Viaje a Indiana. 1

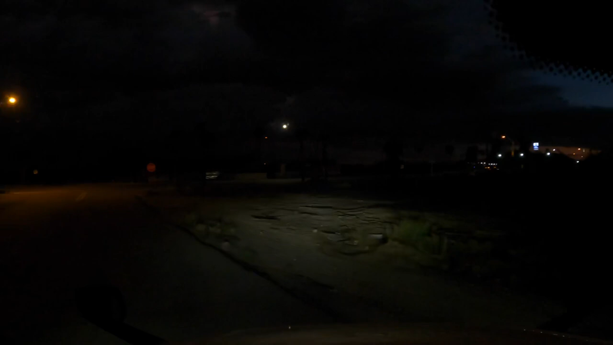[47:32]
Bueno, pues vámonos. Ya se armó la maniobra. Ya comimos, ahora sí. A pegarle unas 3 horitas, 2 y media, 3 horas. Vamos a ver. A ver qué tanto se puede avanzar. Miren cómo está relampagueando para allá. Ve nada más. Por relámpagos. Toda indanita. Mira cómo se ilumina el cielo. Está medio mello. Vámonos de aquí.
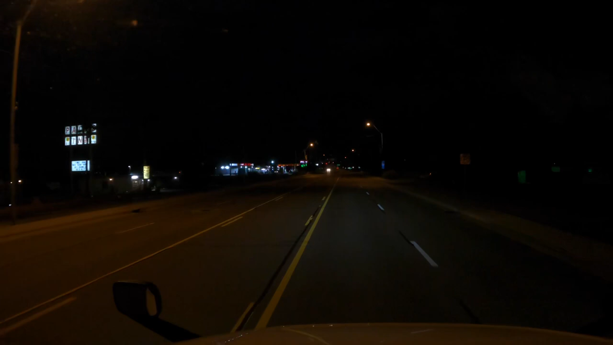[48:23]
Si no le cae un rayo a los dinosaurios y los extingue, pobrecitos dinosaurios. Ahí están a la intermedia, miren. Afuera el piloto. Bueno, pues ya me cayó la alerta. Ya me cayó la alerta al teléfono, que vino una tormenta bien mamalona, bien peligrosa.
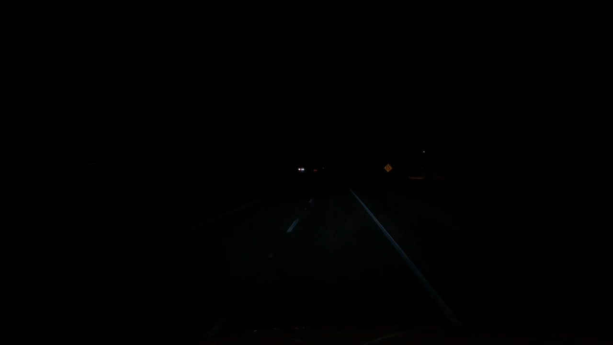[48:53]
De las grandes, que a las 10:40 de la noche, aquí, en toda esta área, va a tener un tormentón. Vamos a ver cómo nos va, a ver si nos alcanza a donde vamos, para el norte. 17. Vamos a ver si nos alcanza ya para allá, pero por lo pronto, toda esta área de aquí, dice que no salgas, a menos que sea muy necesario. Pero bueno, nosotros salimos porque es muy necesario trabajar, así que